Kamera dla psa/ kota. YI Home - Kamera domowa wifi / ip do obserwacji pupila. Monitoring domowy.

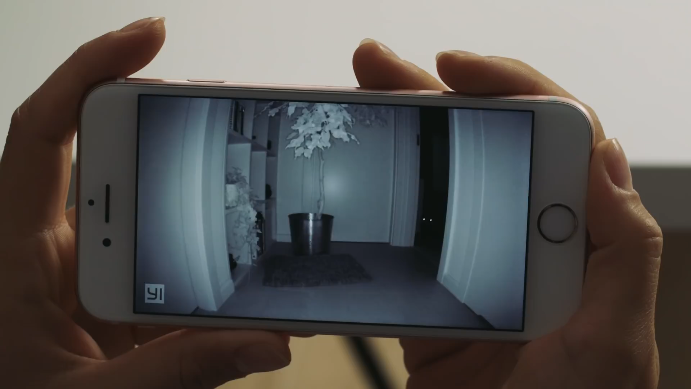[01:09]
Niezależnie od pory dnia, Barbara dostaje powiadomienie bezpośrednio na telefon.